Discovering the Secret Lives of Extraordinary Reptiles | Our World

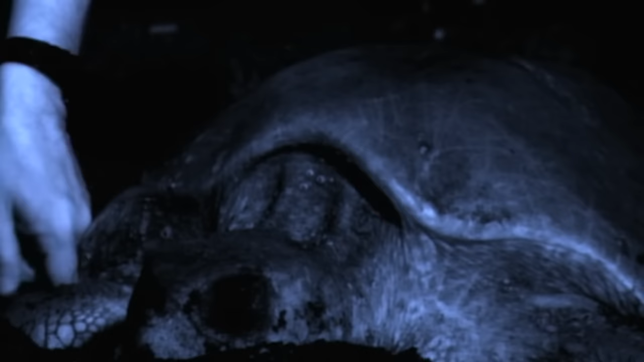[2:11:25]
Randall can also inspect the health of an individual while she is laying.
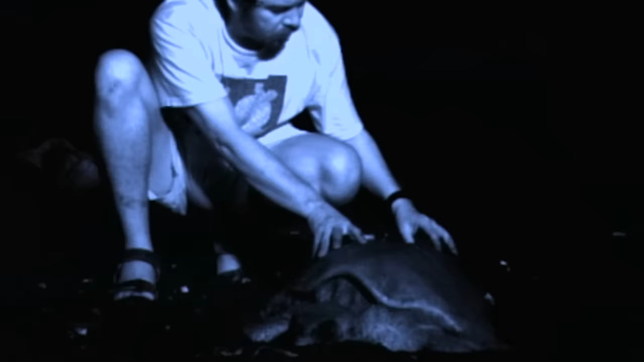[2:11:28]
She seems to be unaware of him and in a kind of trance. He examines her gently for signs of disease or injury while she is in this curious semi-conscious state.
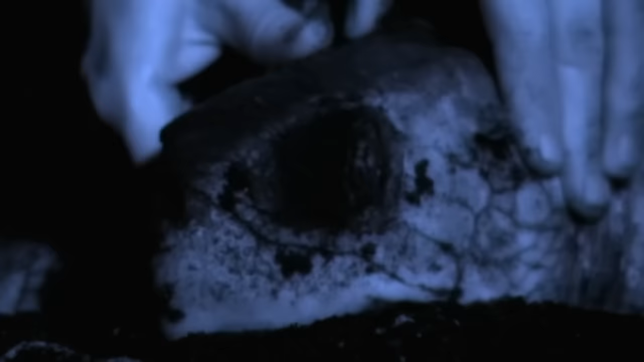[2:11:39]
Just why she enters this trance is not yet known. The studies carried out on this beach indicate that roughly 8%
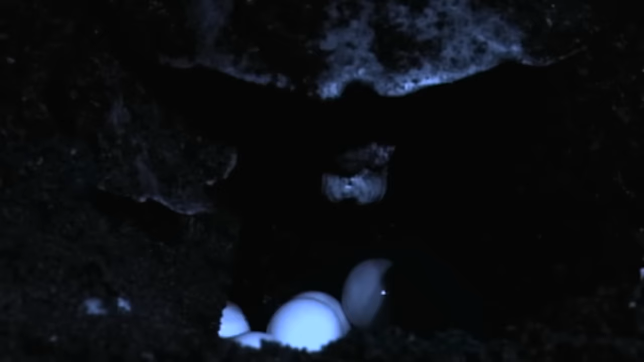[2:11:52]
of all the eggs laid on this beach will actually hatch and turn into little turtles. Now, that does not mean that these little turtles will turn into adults. A wild guess is 1 out of 100.
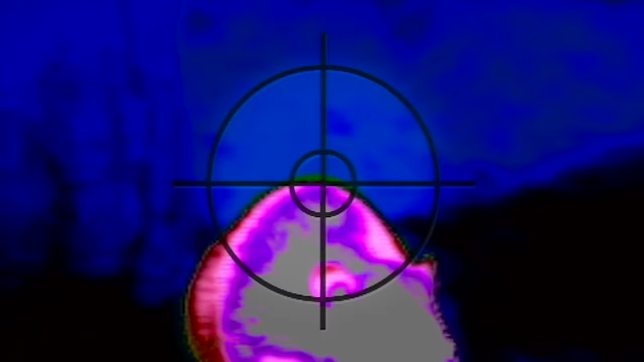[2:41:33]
It's body heat that reveals the mouse to the rattler's secret weapons.
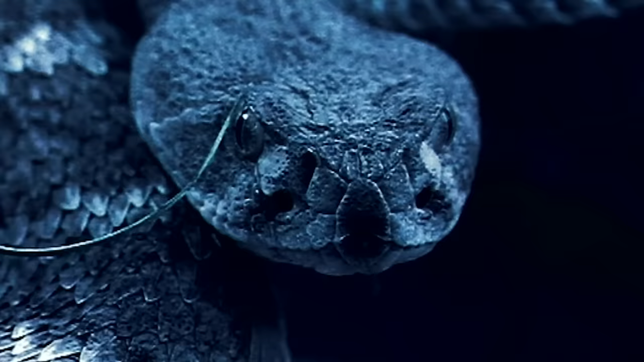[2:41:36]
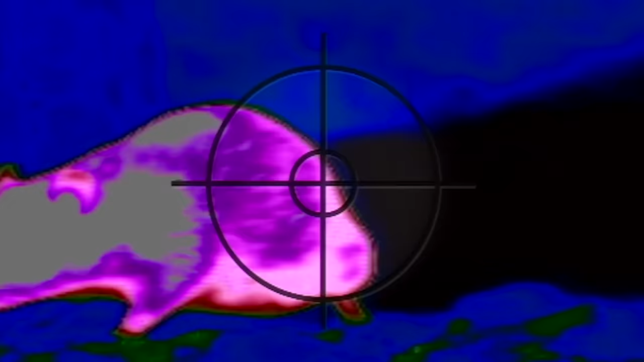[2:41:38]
Infrared heat, detected by sensory pits each side of the face, pinpoints the prey.